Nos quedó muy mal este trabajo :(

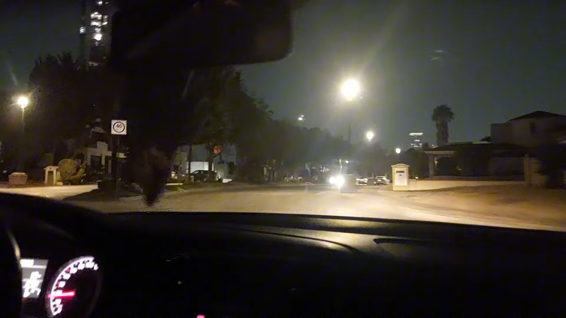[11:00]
No se ven aquí tan impresionantes las casas. Pero allá atrás sí.
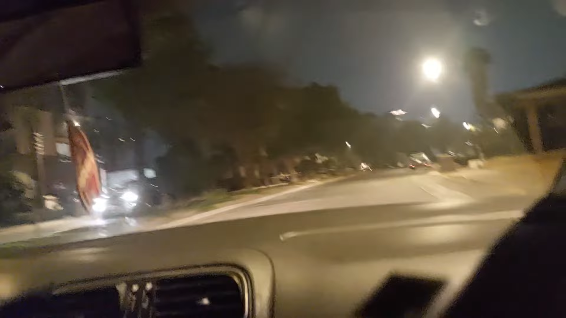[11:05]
Y hasta había Porsche en las cocheras.